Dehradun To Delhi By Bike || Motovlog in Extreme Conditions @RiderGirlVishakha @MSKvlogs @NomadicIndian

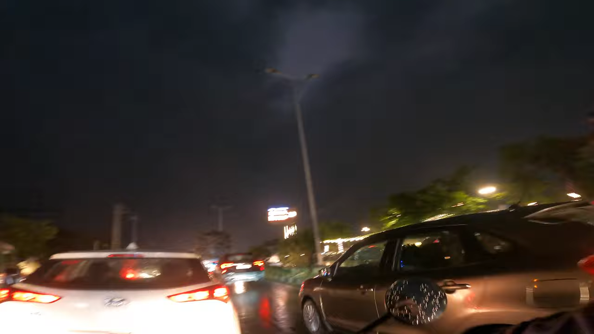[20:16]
अब मजा आएगा थंडी अवा में अब जाम लग रहा है आज तो इतना बुरी आलत हो रही है थंडे के चक्कर में तो वही जाम लगता है उपर से बारिस ओर हो गई